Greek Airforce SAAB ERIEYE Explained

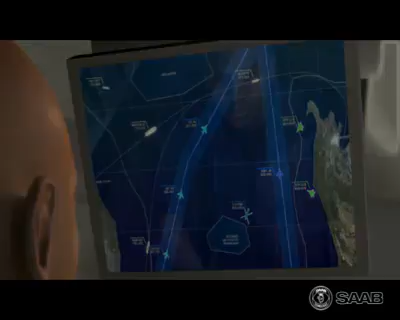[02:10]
The ERII radar's state-of-the-art active array is controlled by an intelligent electronic energy management system,